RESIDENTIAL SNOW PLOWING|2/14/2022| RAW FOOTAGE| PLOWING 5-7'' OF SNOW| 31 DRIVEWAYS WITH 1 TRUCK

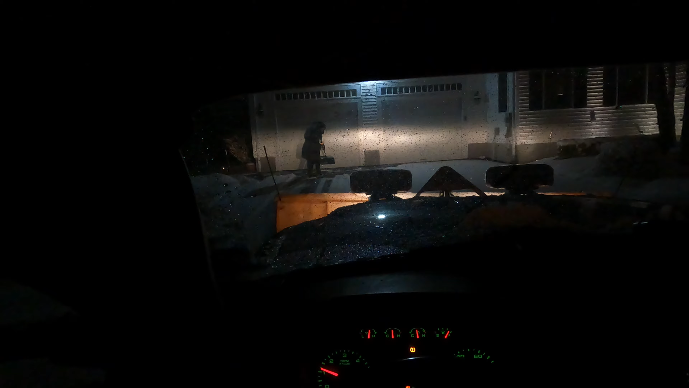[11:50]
So Renee's just shoveling the snow away from the garage doors for me.